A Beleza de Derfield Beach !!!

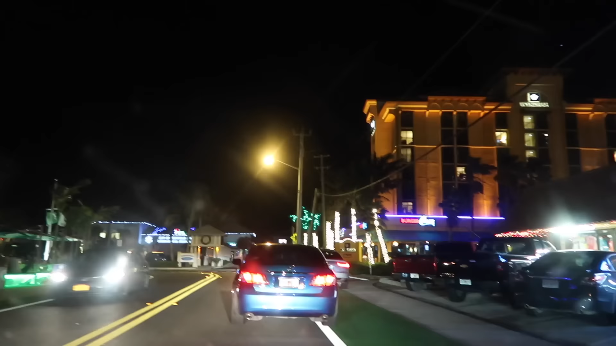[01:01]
A gente tá chegando aqui na praia de The Field. Eu tô gravando pelo carro, por isso vocês vão ver umas sombrinhas aí.
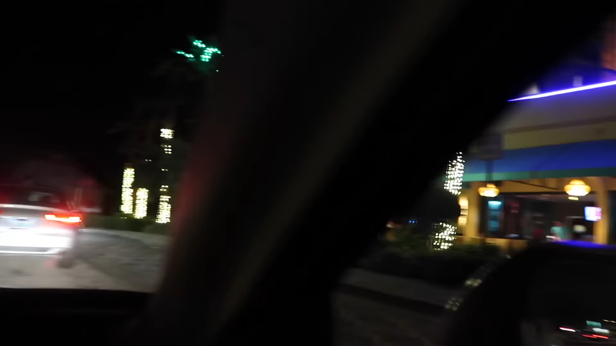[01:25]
Ele tá perdido ou já tá procurando o estacionamento? Não sei. Chegamos aqui na praia de The Field.
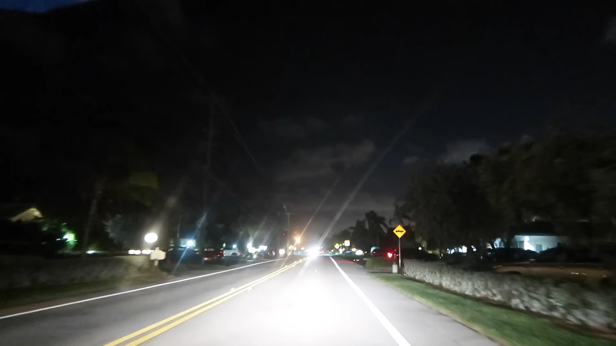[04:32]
E tem vários apartamentinhos, hotéis. Uma delícia essa região aqui.
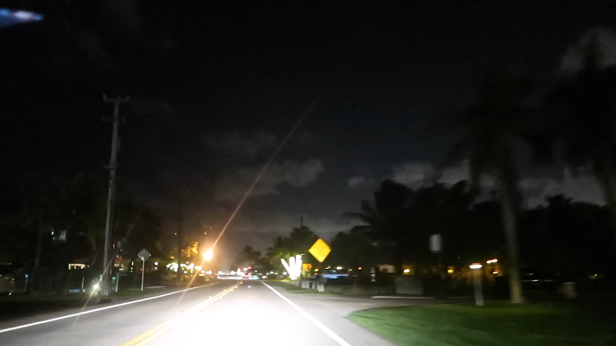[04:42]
Ó. Olha, gente, que linda essa parte.
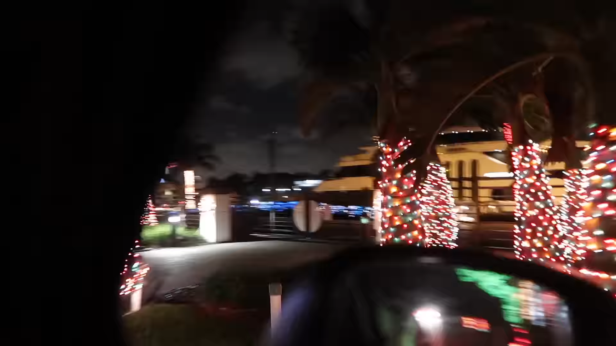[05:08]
Olha aí, olha esse de barco.
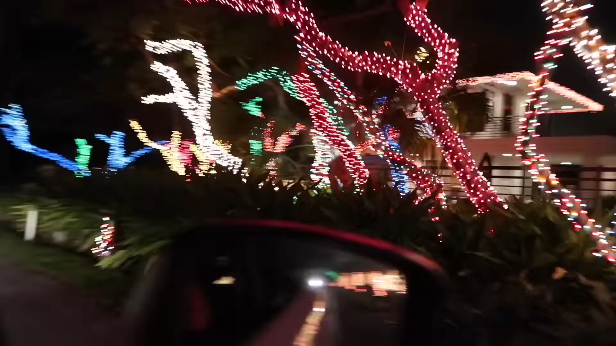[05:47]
Ah, e aqui é os canais.
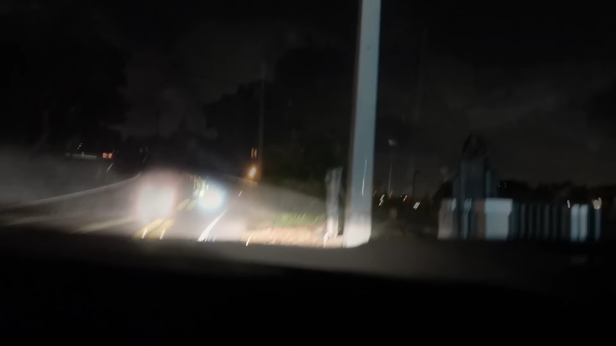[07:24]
Aqui a gente continua agora na estrada e a gente já mudou de cidade. Agora estamos em Pompono Beach.
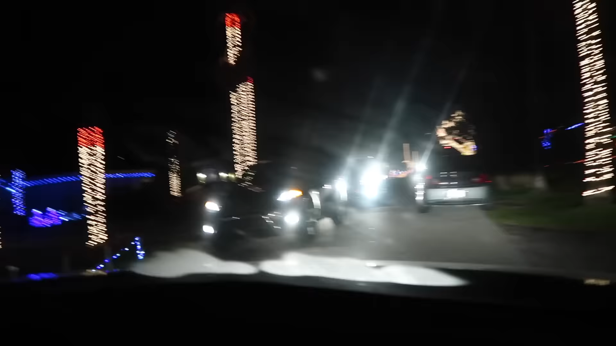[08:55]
Nossa, o pessoal da rua deve ficar doido. Deve dar um trânsito doido aqui, né?
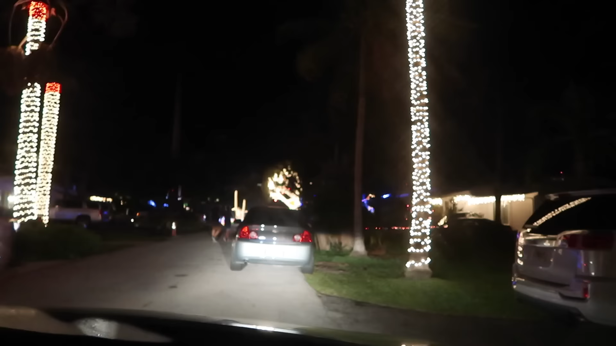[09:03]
Imagina montar a água... Ah, tem uma esquina. Olha aquela água. Nossa.
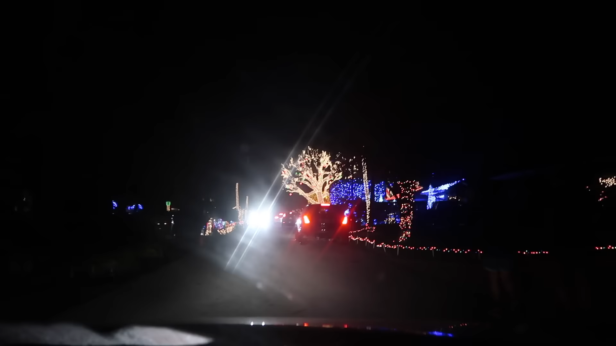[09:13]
Essa você mandou foto? É, foi dessa que eu tomei essa casa aí. Ah, vamos descer. Olha lá. Olha que louco.
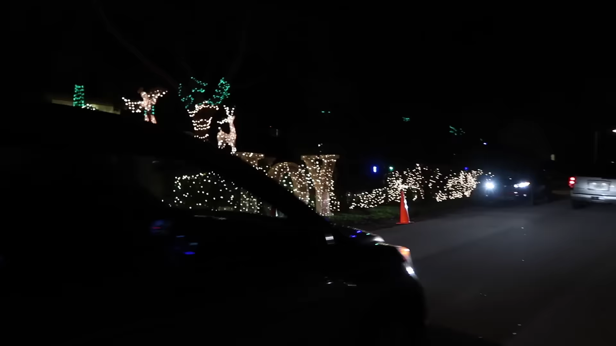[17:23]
Coisa mais linda. É, o povo...